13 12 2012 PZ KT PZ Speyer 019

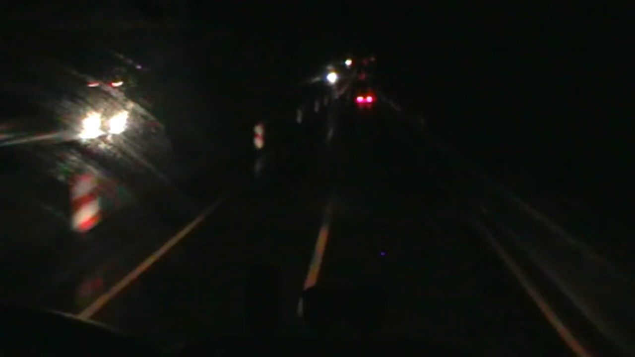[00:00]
Ich habe natürlich immer noch mal so einen Autofahrer, so einen Taxifahrer vor mir. Oh nein, der fährt hier 80 oder 70 oder was auch immer. Ich komme auf jeden Fall sehr schnell näher. Nimm die Beine in die Hand, du Penner!